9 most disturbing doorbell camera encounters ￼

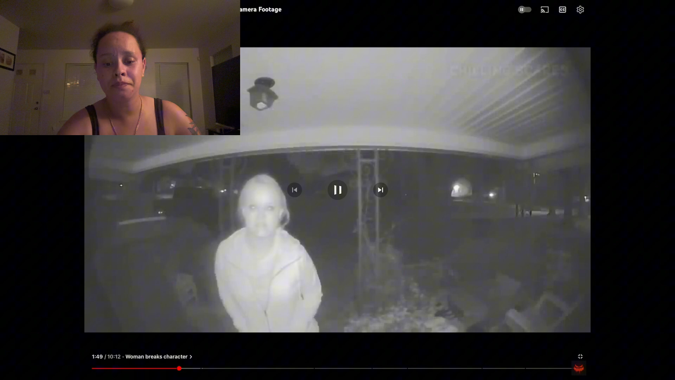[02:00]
Here we go. Walking up to someone's front door, the woman clearly isn't acting normal, or at least until a car passes where she breaks character so as not to draw attention to herself. After the car is gone, the woman can be seen putting her face right up to the camera. What the heck is wrong with that lady? After watching the disturbing footage, the house owner would claim he had no idea who the woman was. Okay, can you just imagine something like that, guys?
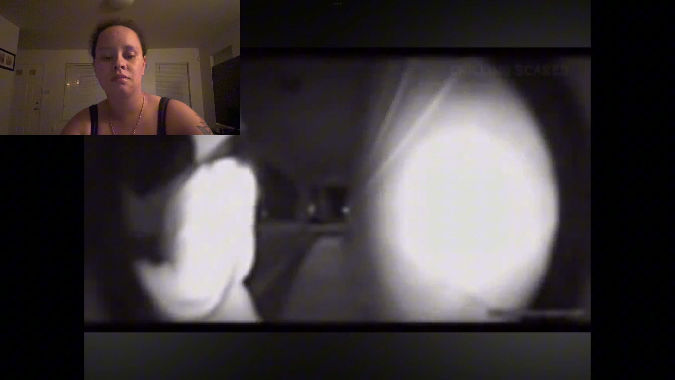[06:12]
This video captured a woman frantically knocking on this house's front door. As she continues to do so, she can be seen constantly looking behind her. And that's when you realize why. A man walks up to the woman and proceeds to grab her firmly, telling her to get into the car. All the while, the woman can be heard pleading for him to stop.
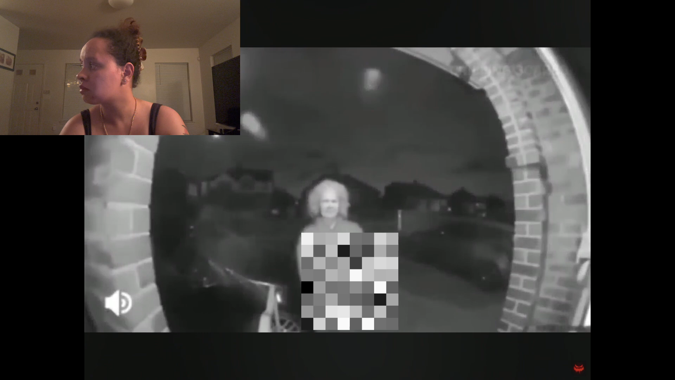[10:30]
The owner of this house would wake up to a notification on his phone telling him motion was detected at his front door. After reviewing the footage, this is what he found. Turn it up upstairs. Turn it off. There was an old woman with a knife just standing at his front door, constantly shifting her body weight from side to side. What the heck is she holding in her hand? The woman can be seen awkwardly holding and looking at the knife, as well as constantly glancing all around her. What? What is she gonna do with that weapon? What? That's creepy, dude.
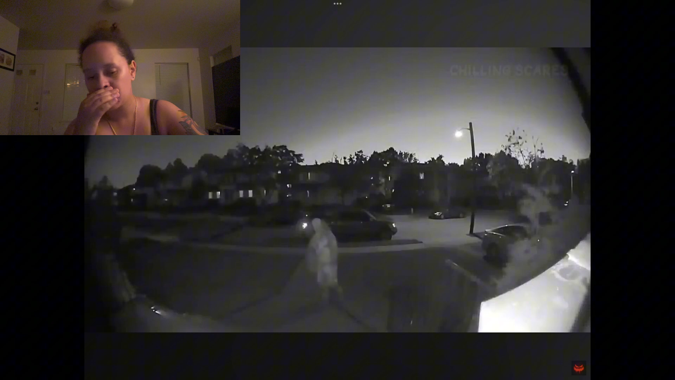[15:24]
During the whole killer clown craze of 2016, this ring doorbell caught the exact moment someone dressed in a clown costume walked up to its front door. The person can be seen tilting their head and slowly walking up to the door, almost the whole time staring directly into the camera. While it's most likely just someone trying to scare people,
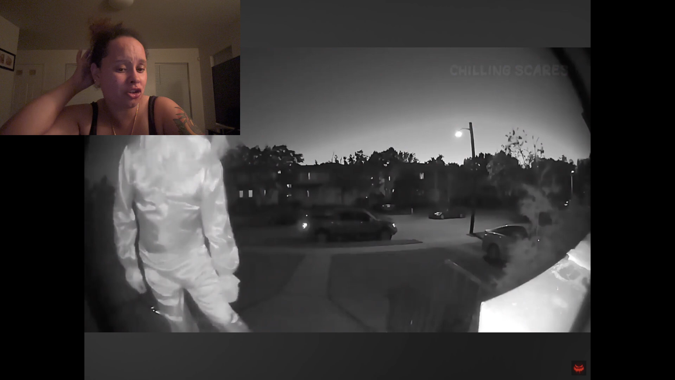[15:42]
there's a small chance something a lot more sinister is going on here. People don't have nothing better else to do but just harass people. It's crazy. And why that specific house? Like, there's a lot of houses in the neighborhood. Why that specific house? Oh my god. That is crazy.